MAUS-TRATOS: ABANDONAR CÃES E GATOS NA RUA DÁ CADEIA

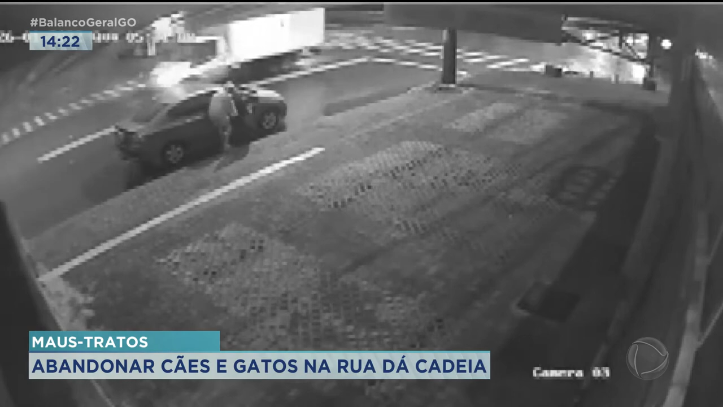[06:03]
os funcionários estão divulgando esse vídeo, para tentar identificar o homem que abandonou cinco cãezinhos. As imagens mostram que eram cinco e meia da manhã, quando o homem parou o carro na porta do pet shopping, retirou a caixa que estava no banco do passageiro e colocou na porta da empresa. Veja que ele usou uma blusa com capuz e ainda abaixou a cabeça, para que o rosto dele não fosse filmado pelas câmeras de segurança. Depois de deixar a caixa na porta do pet shopping, ele entrou no carro e foi embora.